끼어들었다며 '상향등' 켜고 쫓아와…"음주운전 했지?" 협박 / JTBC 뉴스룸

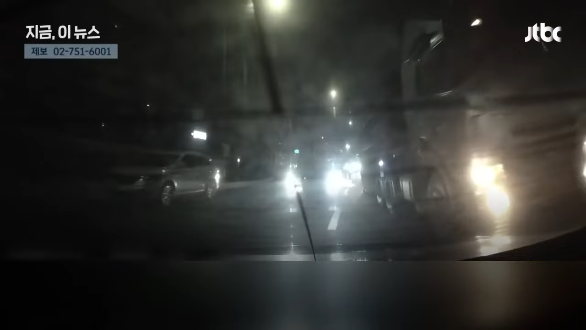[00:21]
신호가 바뀌고 차들이 움직입니다. 뒤차가 차로를 바꾸고 앞차도 옆차로로 옮겨갑니다. 지혜가 차선 변경을 하는 거를 보지를 못 잡고. 놀랐는지 급히 멈췄던 뒤차. 그때부터 상향등을 번쩍이며 따라오기 시작합니다. 도로에 빽빽한 차들을 요리조리 피하며 계속 뒀습니다. 회사 지하 주차장까지 약 3km를 따라왔습니다. 차를 바짝 붙여 세워놓고 김 씨의 차 번호를 찍습니다.